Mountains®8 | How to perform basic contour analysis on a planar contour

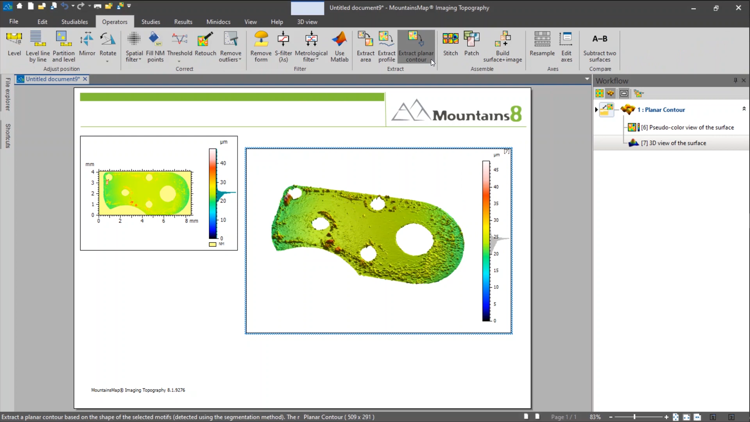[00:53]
And to do so there's an operator available right here called Extract Planar Contour which will be used to extract the shape, detect first the shape of available on your surface and extract them as usable control.
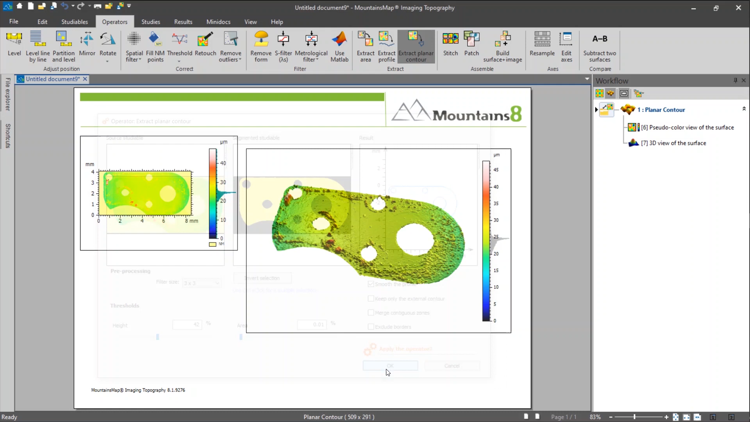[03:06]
Once you are happy with the settings, you click on OK and that parametric profile, that contour will be exported and available for further analysis and that's what you see on the workflow on the right.